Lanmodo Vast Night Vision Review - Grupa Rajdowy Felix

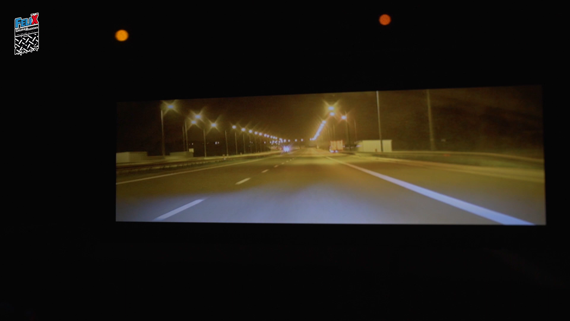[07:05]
Zwróćcie uwagę, jaki jest obraz. Ja w tej chwili ustawię swoją kamerę i podbiję ISO do 10 tysięcy i tak właśnie widzi oko ludzkie.
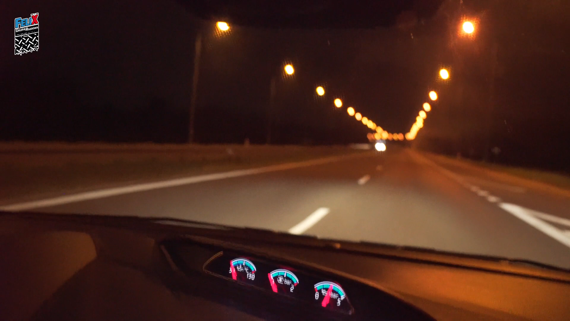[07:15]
Tak właśnie obraz wygląda z oczu. I uwierzcie mi, że kamera, którą nagrywam w ciemności,
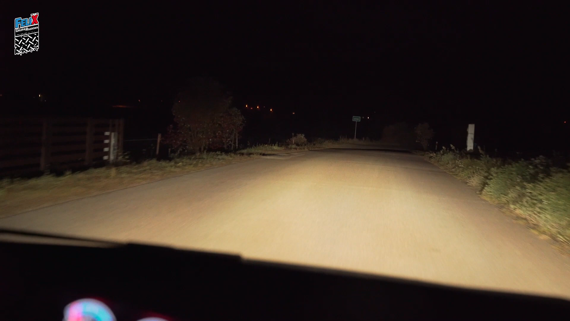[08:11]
żeby mój aparat zobaczył drogę, tak jak widzi oko ludzkie. Zwróćcie uwagę, jak to wszystko się kształtuje.